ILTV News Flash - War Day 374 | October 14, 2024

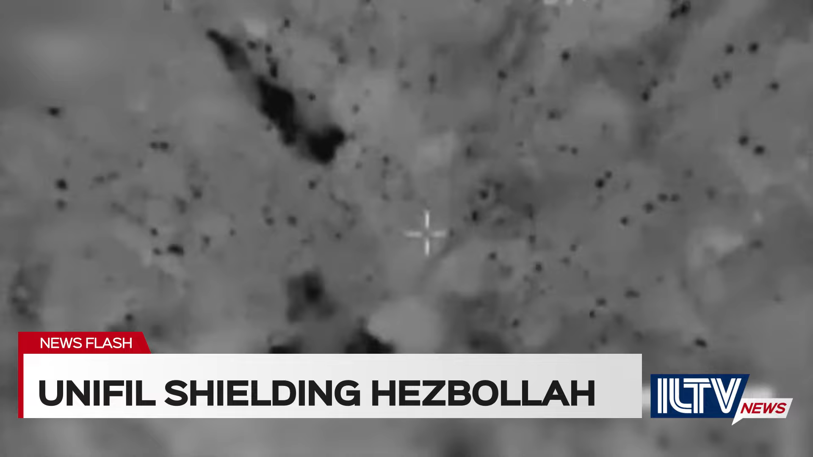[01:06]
The air force pounded 70 Hezbollah sites hitting rockets, rocket launchers and military buildings.